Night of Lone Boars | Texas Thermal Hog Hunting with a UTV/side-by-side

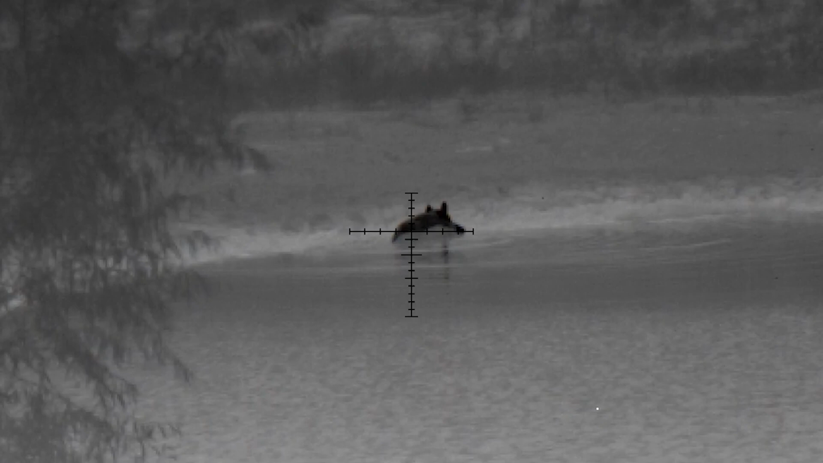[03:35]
on one. So I'm quite annoyed with myself.
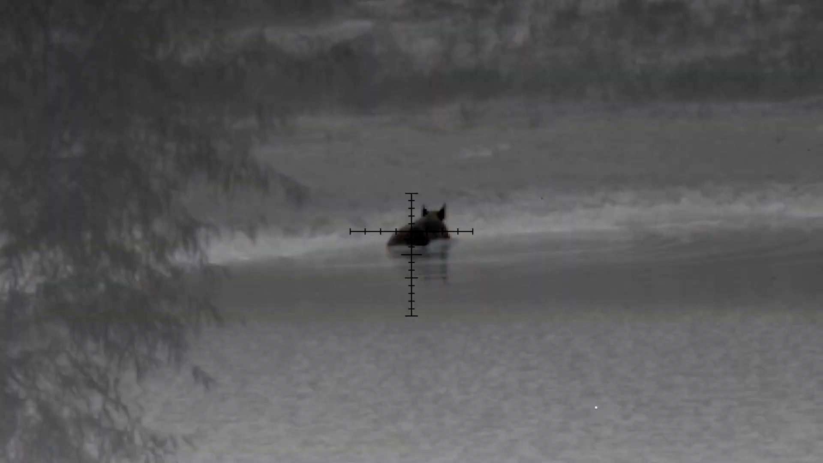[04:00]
All of a sudden there's one hog coming at the corner of the tank. Let's see it behind the brush.
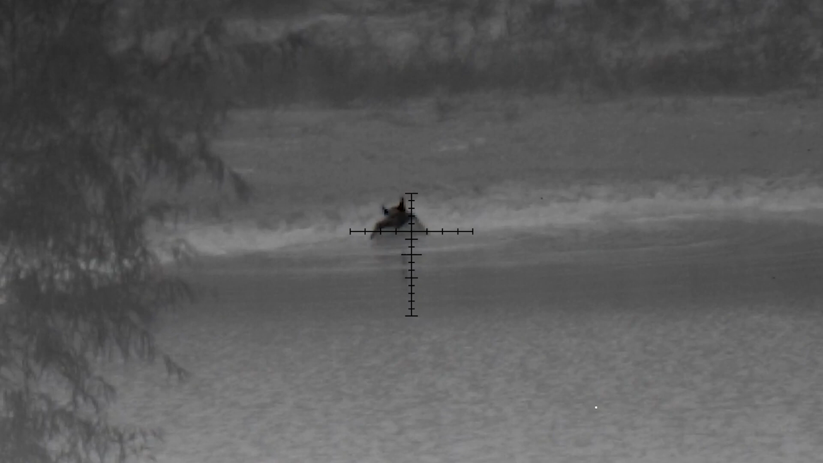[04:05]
Watch it take a bath. It was pretty fun to see.
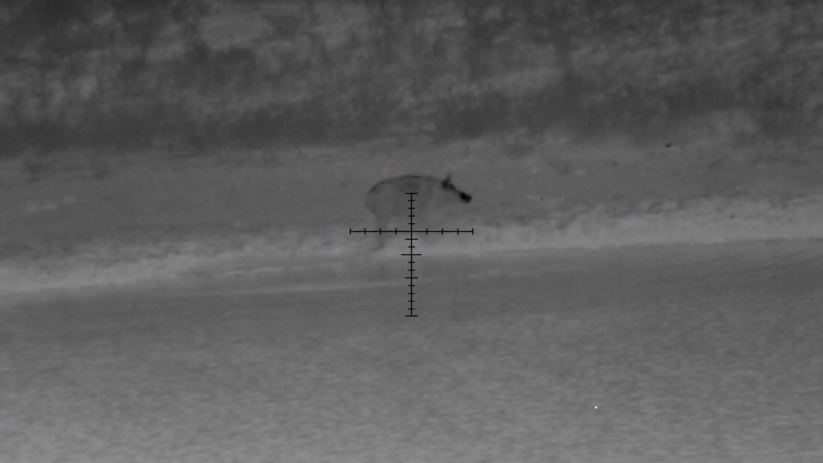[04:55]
All of a sudden, I was waiting for it to go back to the feeder, but it didn't.
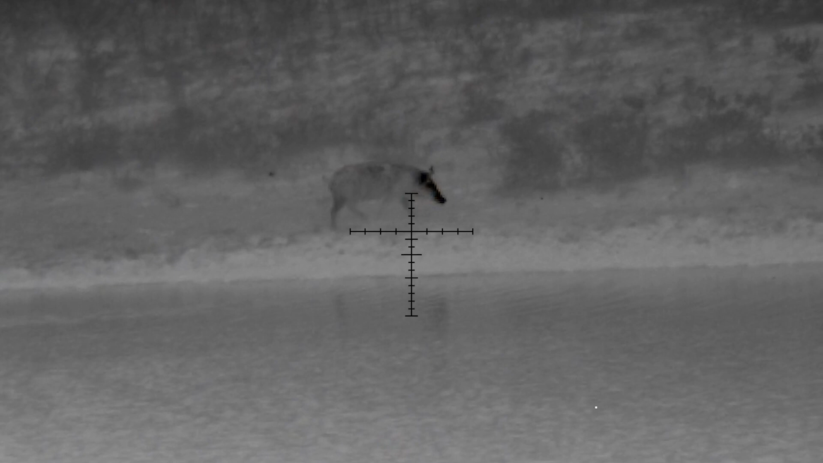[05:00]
All of a sudden it gets out. It actually picks up speed almost as it has a flight to catch somewhere and like just takes off.
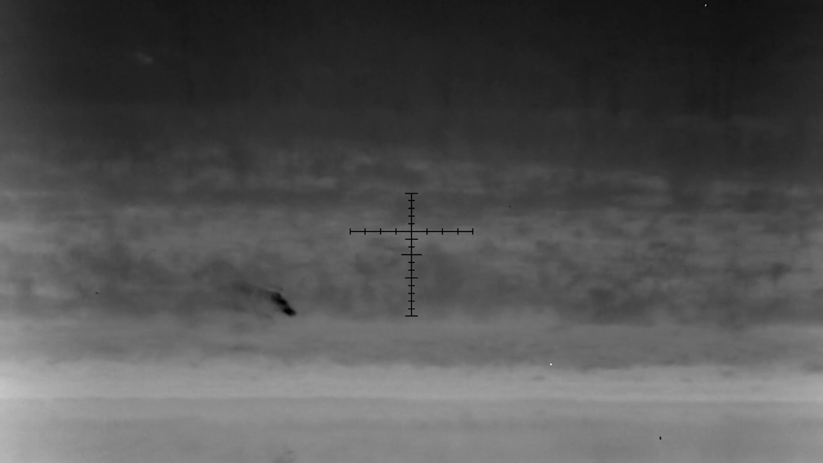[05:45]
We found some skin over there, so probably grazed him on the bottom or something. And he just takes off. I tried to do one fall up shot, but I'm just pissed.
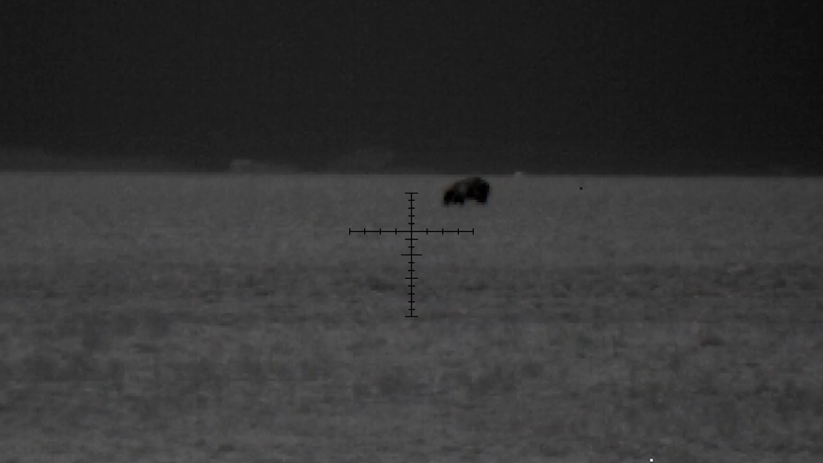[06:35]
Let's see if we really got this dude.
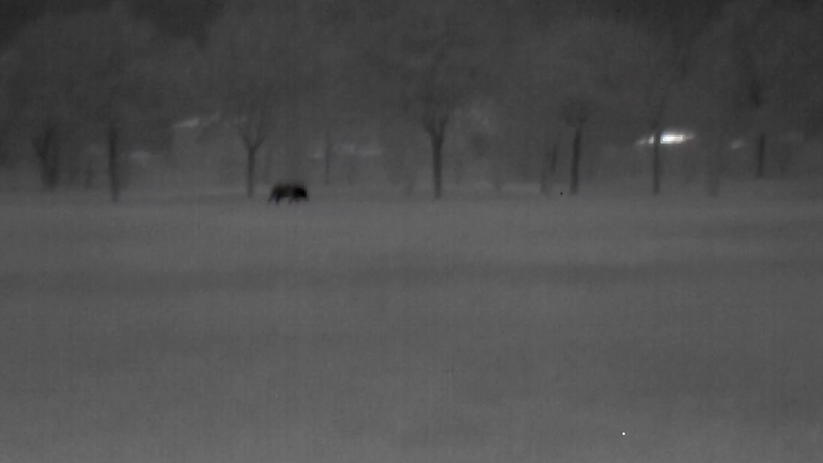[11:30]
There was another one I got. One hand down in his line. Huh?
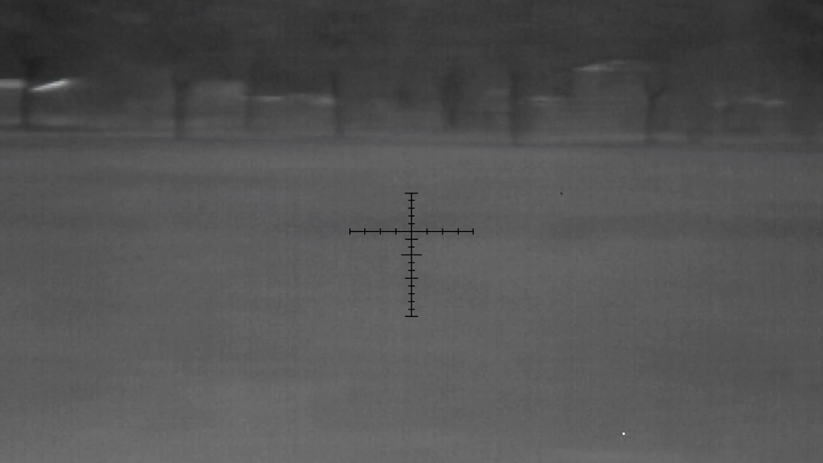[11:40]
One hand down in his line.